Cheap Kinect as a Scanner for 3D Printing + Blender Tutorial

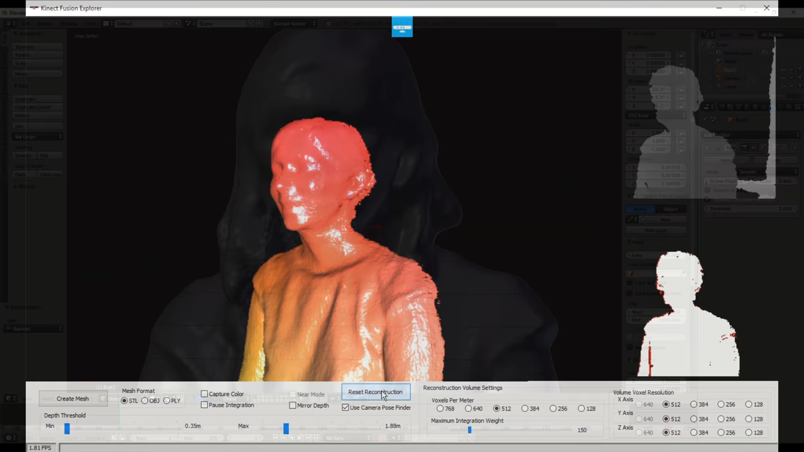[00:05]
Today on BitLuni's lab I like to share my procedure, how I use the Kinect as a 3D scanner and how I fix the scans for 3D printing.
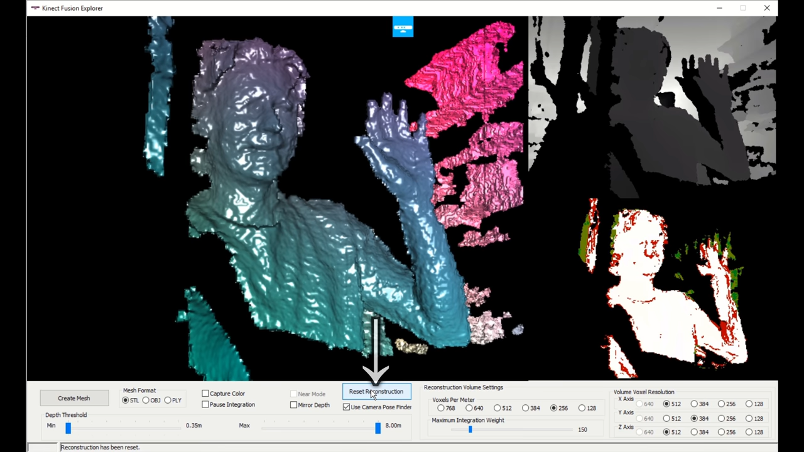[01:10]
There is a button to restart the reconstruction.
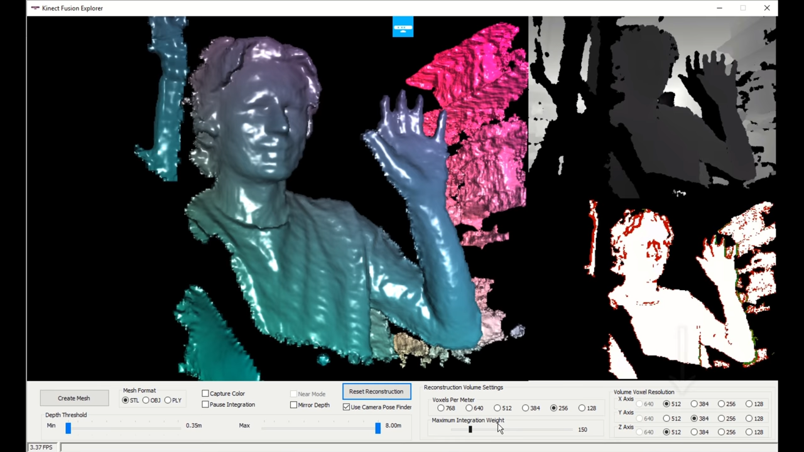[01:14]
There are also settings for the volume resolution and how many voxels per meter you like. The scanning range can also be limited if you don't like the background.
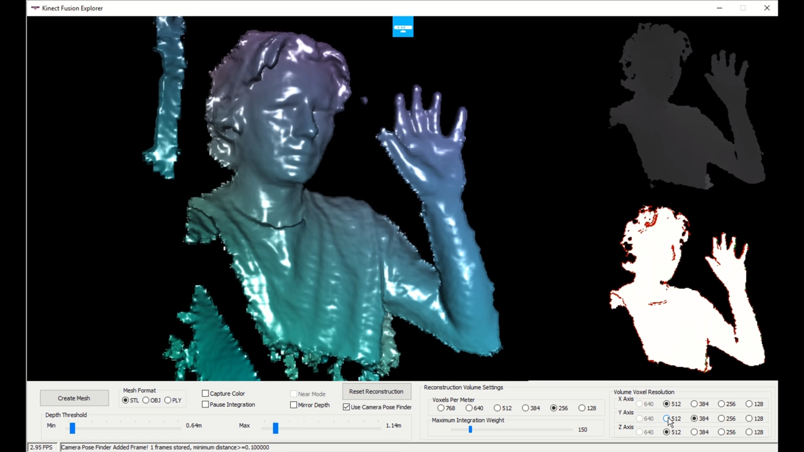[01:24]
Since the volume resolution is fixed, the setting for voxels count per meter also defines the coverage of your reconstruction.
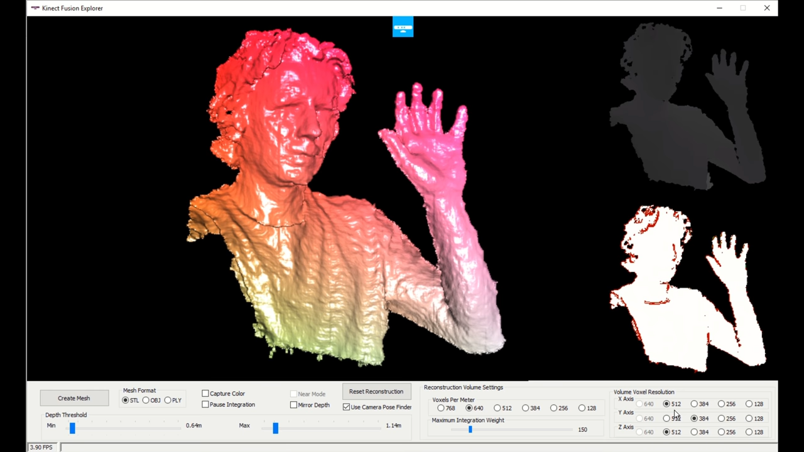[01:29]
The color can also be captured,
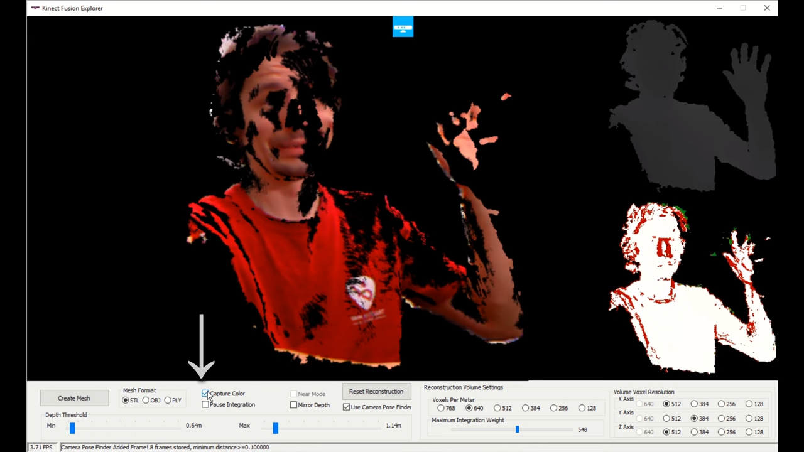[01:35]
but then the shading is disabled and you can't see the details anymore.
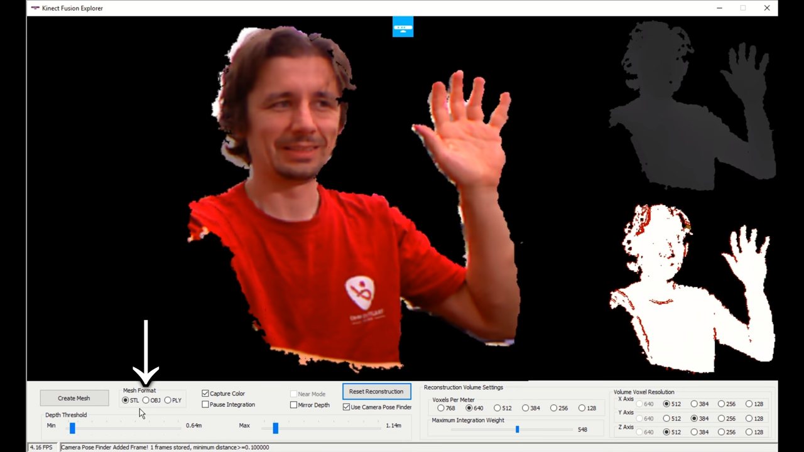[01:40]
If you're done with your scan just select the format and create the mesh. I'm using STL.
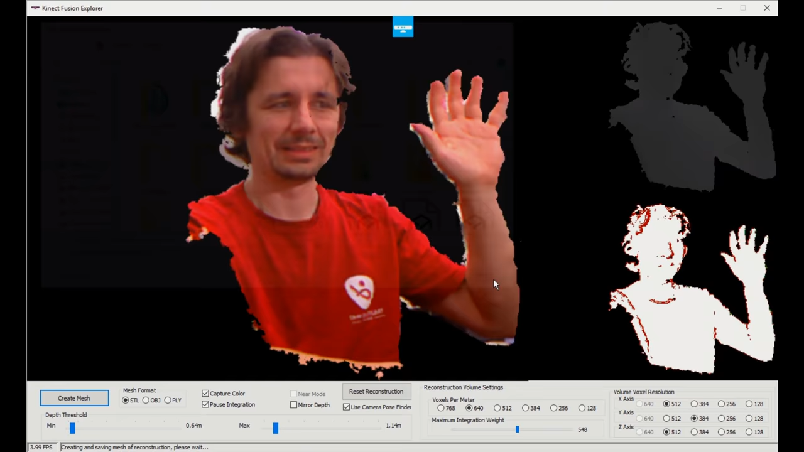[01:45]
Let's try a scan of my lab.
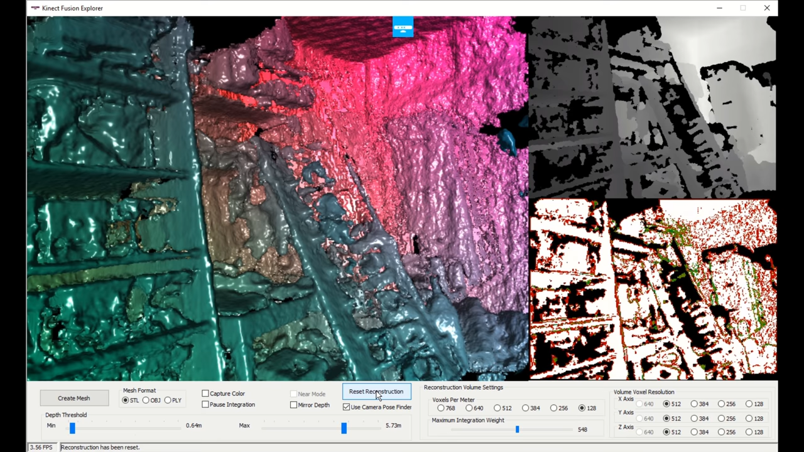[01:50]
I set the voxels per meter count to 128 and this can cover a big portion of my messy lab back there. To get a complete reconstruction of all the parts that are hidden from your perspective you can move the Kinect around.
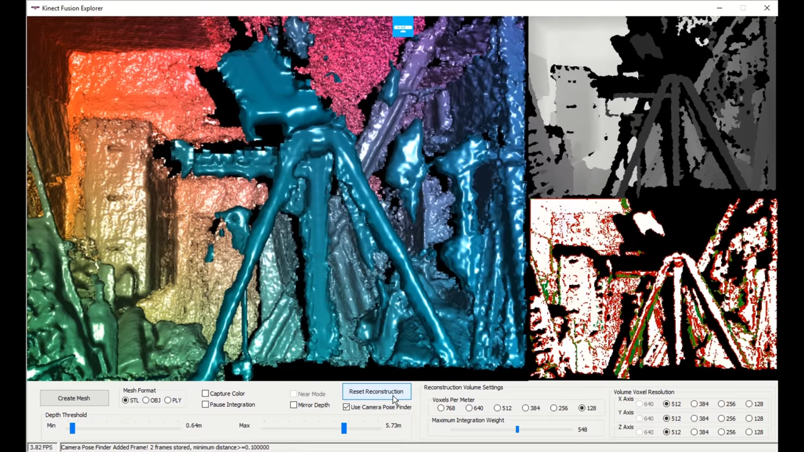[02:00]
It will try to track your movement and will adjust the reconstruction. Let's try to scan Toni.
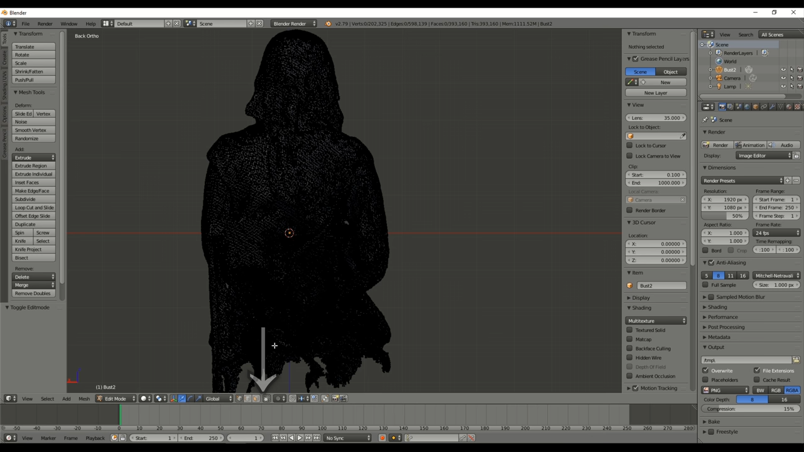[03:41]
Limit selection to visible has to be disabled.
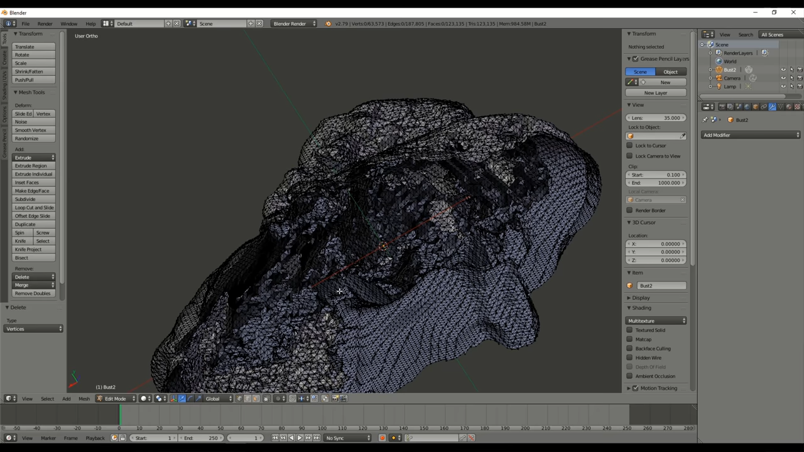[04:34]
What I'm using in this case is the circle selection with limit to visible enabled.
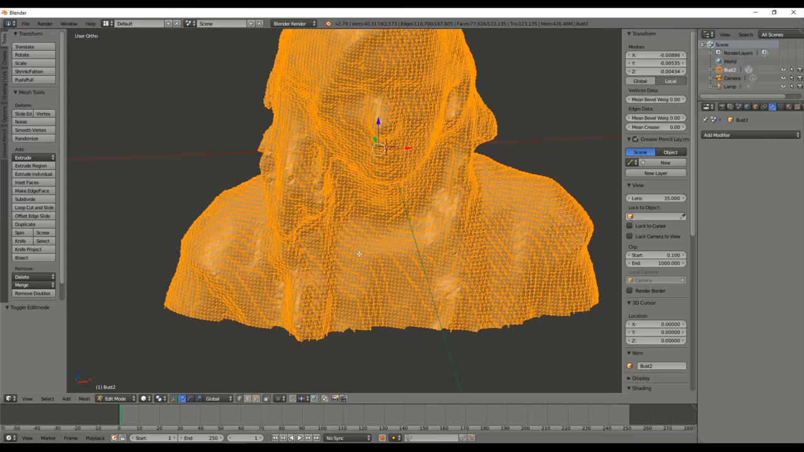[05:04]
After I am done I can just invert the selection.